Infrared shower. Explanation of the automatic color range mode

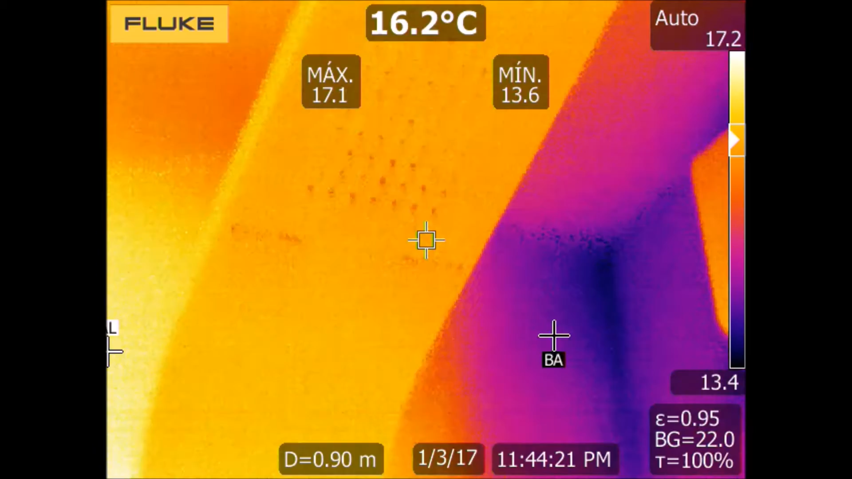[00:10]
On screen: spot 16.2°C
As you know, an infrared camera displays a colorful image where every color represents a temperature.
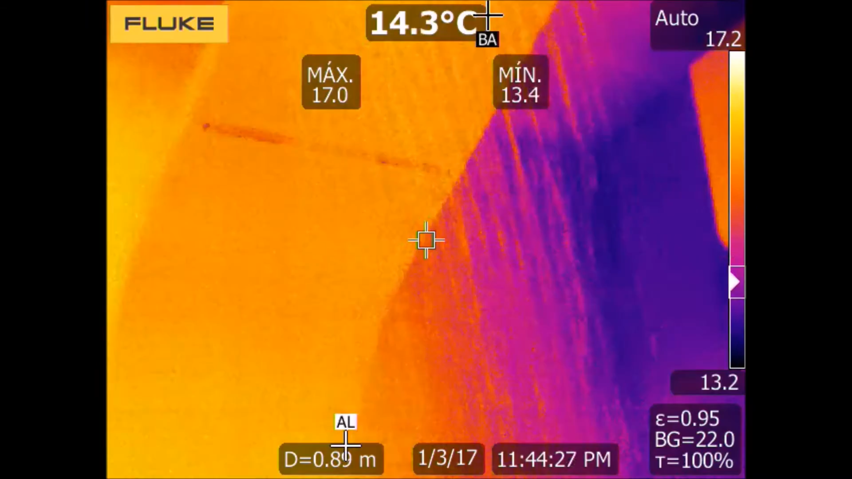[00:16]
On screen: spot 14.3°C
In this sense, the infrared camera has two modes to do this, the manual mode and the automatic mode.
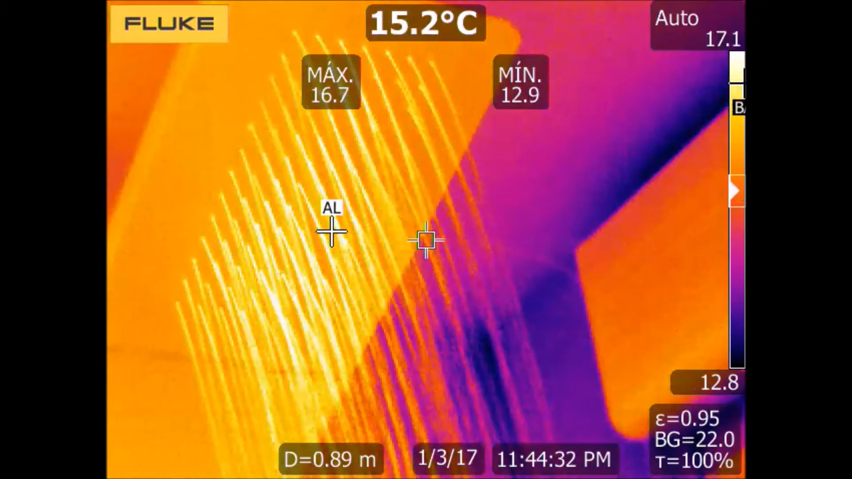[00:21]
On screen: spot 15.2°C
Today I will talk about the automatic mode. In this mode the camera searches dynamically for the maximum and minimum measured temperatures and expands the palette of colors between these two values,
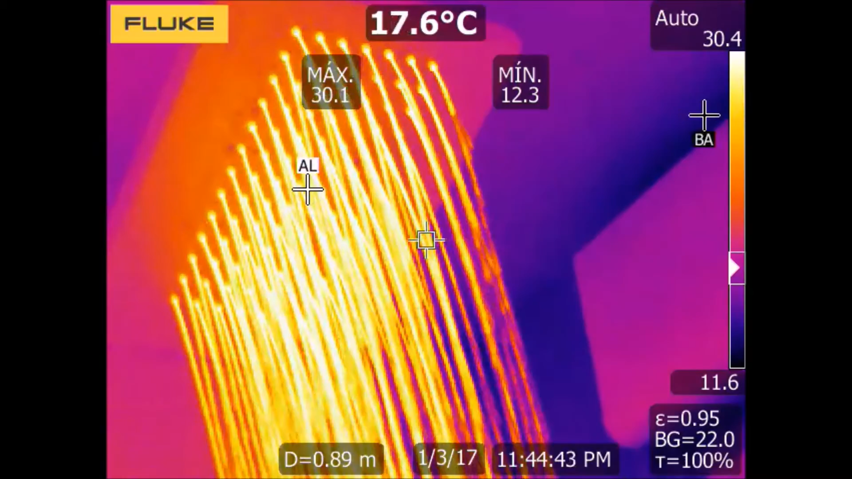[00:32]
On screen: spot 17.6°C
which are represented on the right of the image up and down the color scale.
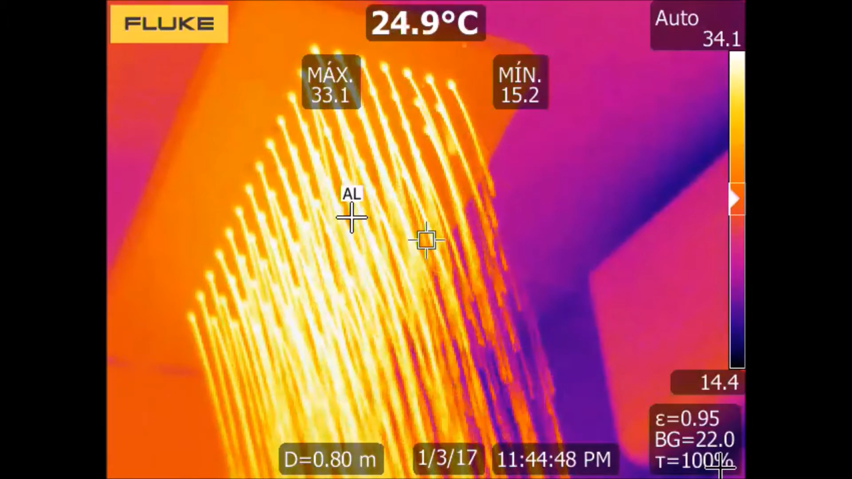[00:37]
On screen: spot 24.9°C
So in this example, as the temperature of water increases,
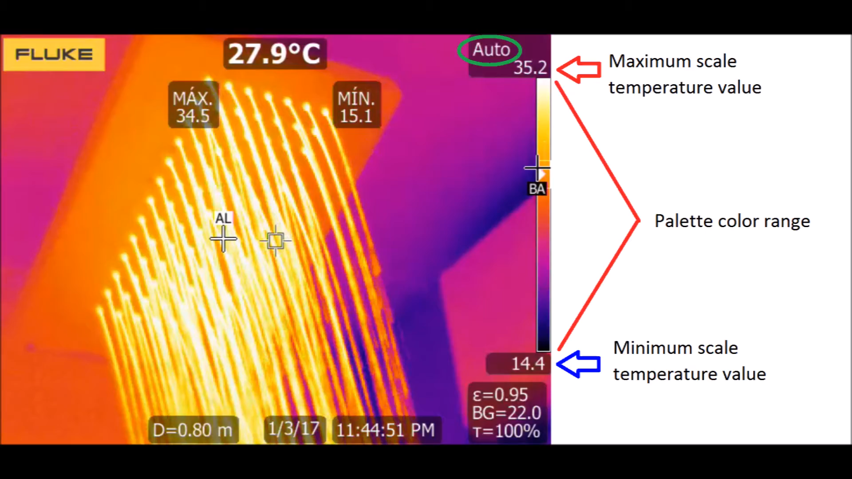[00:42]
On screen: spot 27.9°C
the maximum value measured by the camera is also increasing,
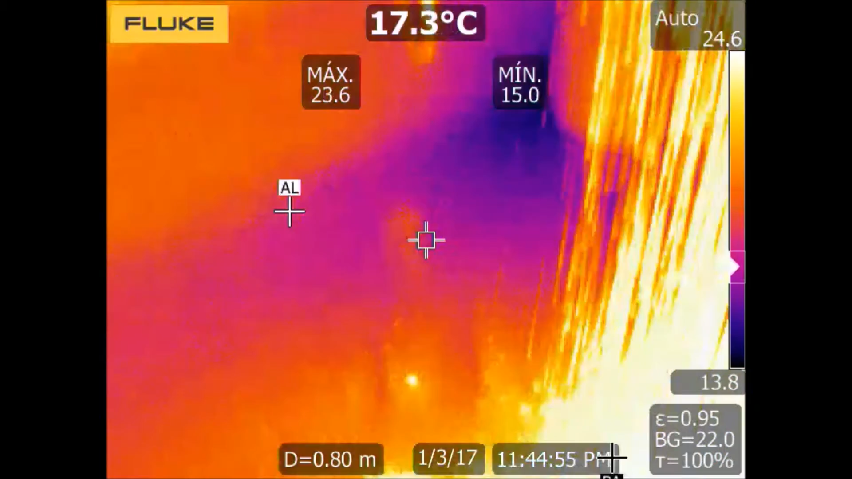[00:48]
On screen: spot 17.3°C
and as a consequence the camera is expanding continuously all the colors in this range.
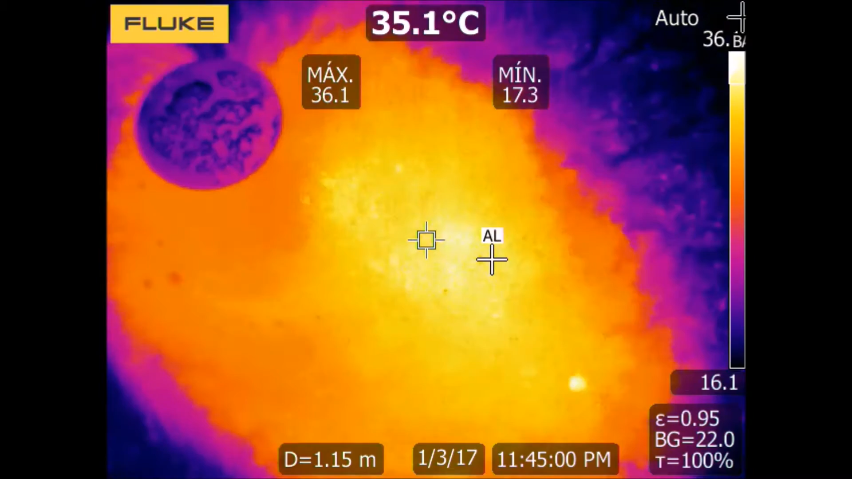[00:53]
On screen: spot 35.1°C
And because of this process, the colors of the image also change dynamically.
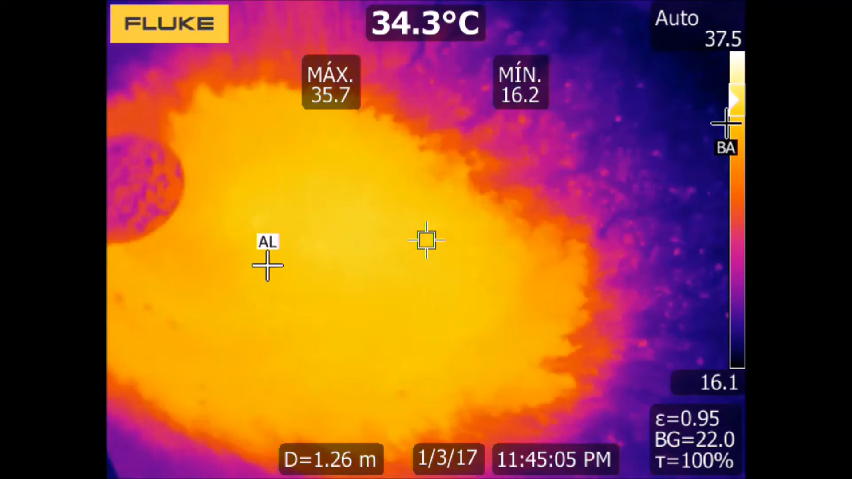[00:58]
On screen: spot 34.3°C
This is an easy way to work with the camera, but sometimes this change of colors of the image could be a bit confusing,
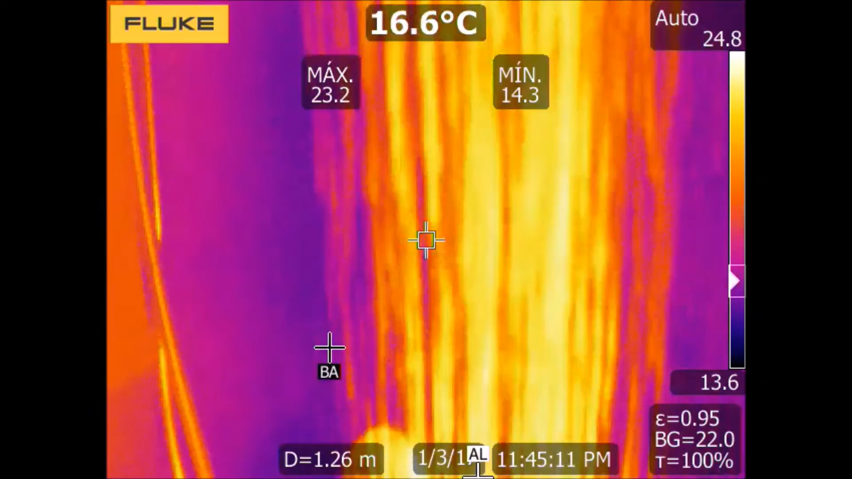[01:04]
On screen: spot 16.6°C
so using a fixed temperature color range for the palette could be a better solution.
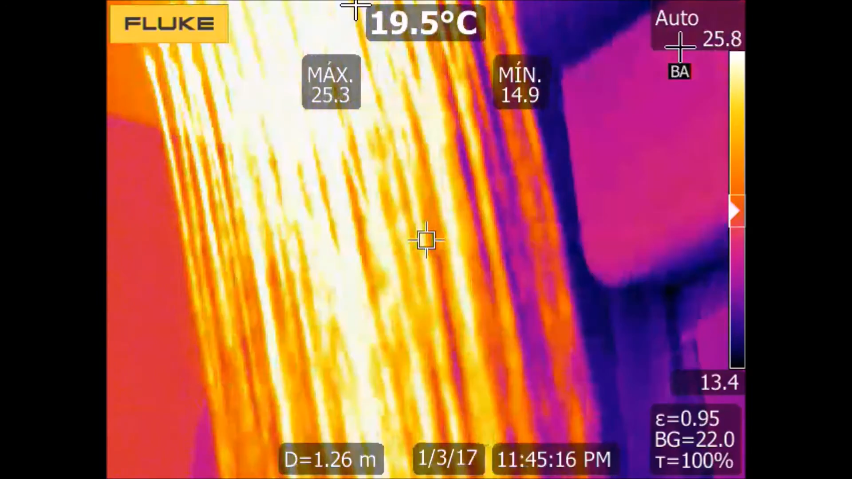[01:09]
On screen: spot 19.5°C
But I will talk about this mode in a future video.